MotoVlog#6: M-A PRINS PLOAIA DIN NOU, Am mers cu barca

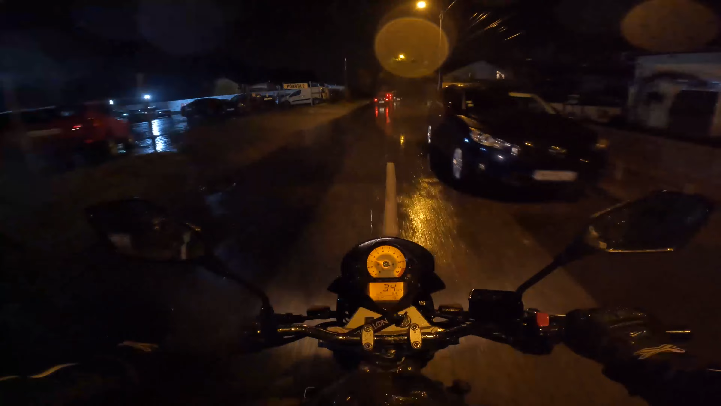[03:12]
Pe vreme scria că toată ziua plouă Toată ziua Nu a plouat deloc Deloc, deloc, deloc Până acum, până am ajuns eu la sală Incredibil așa ceva Incredibil Totuși, parcă e un pic mai bine decât data trecută Pe data trecută a fost... Vai doamne, doamne, doamne, ce a fost data trecută Acum sunt stropi așa mărunti
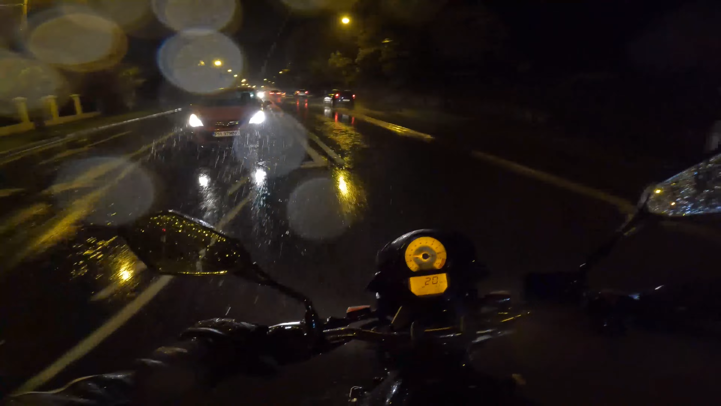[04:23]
O, du-te, pesteia, că m-ai stropit tot Duc, te, pesteia, pe tine Pe unde zi să merg, frate, că toată mea mă stropeste Că mă stropest și singur Eu înjur cu ăștia că mă stropesc Dacă dau într-o groapă, mă stropesc singur